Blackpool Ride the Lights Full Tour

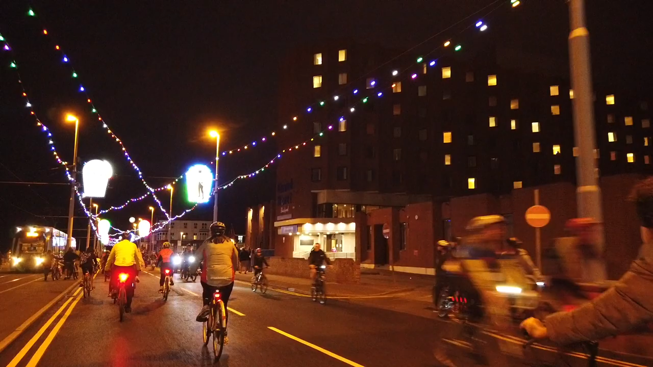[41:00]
pembroke so when it was originally built it was called the pembroke hotel this and just on the other side of this hotel is where the derby bass one stood
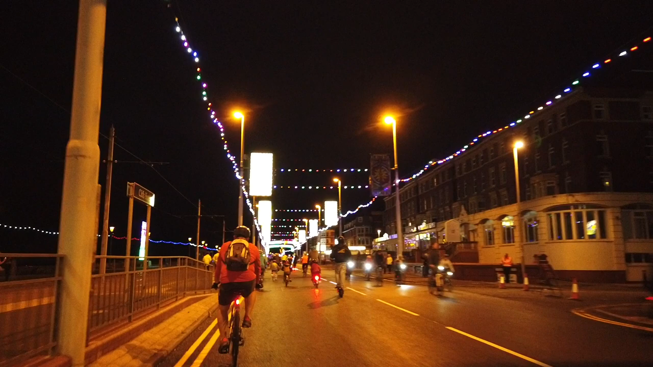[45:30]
so some hotels on the right hand side we've got the royal boston if anybody knows that the royal boston here and then after that we've got the elgin the elgin hotel
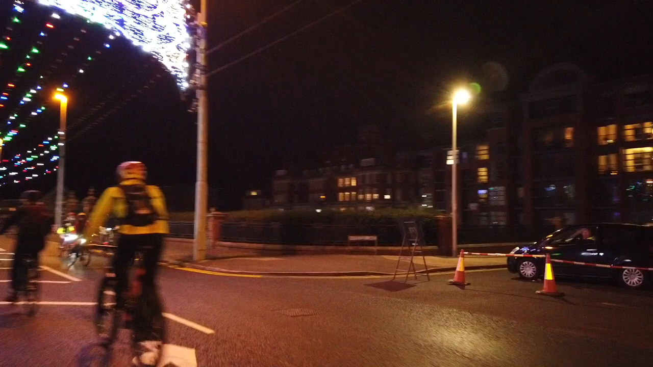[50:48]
this is the the old man a very grand building yeah